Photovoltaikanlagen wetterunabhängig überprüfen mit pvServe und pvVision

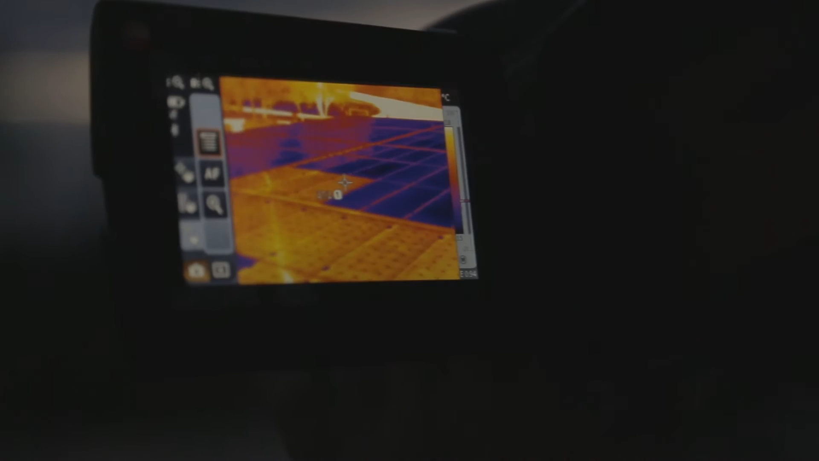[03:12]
Was man hier jetzt sehr schön erkennen kann, ist, dass es Teile gibt, die wesentlich kühler sind. Das heißt, es sind die nicht rückbestromten Stränge hier hinten.
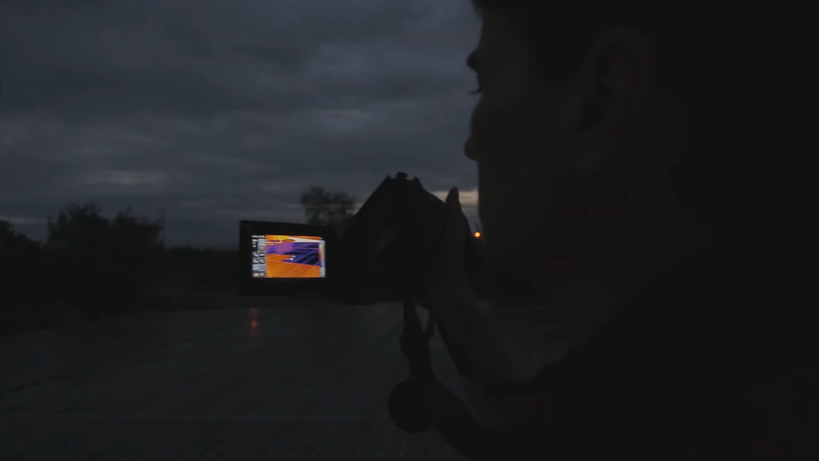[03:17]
Hier vorne der Strang ist rückbestromt. Man kann genau erkennen, wo die einzelnen Module liegen.
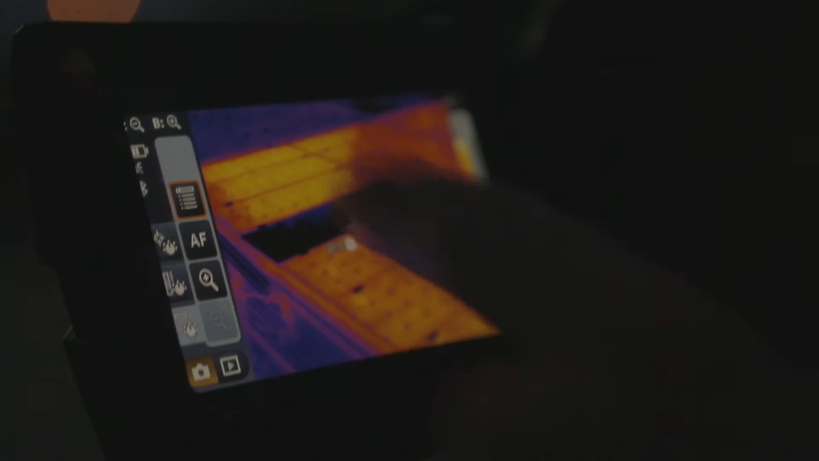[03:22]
Und was man jetzt hier vorne auch schön erkennen kann, dass es offensichtlich in diesem untersuchten Strang ein defektes Modul gibt.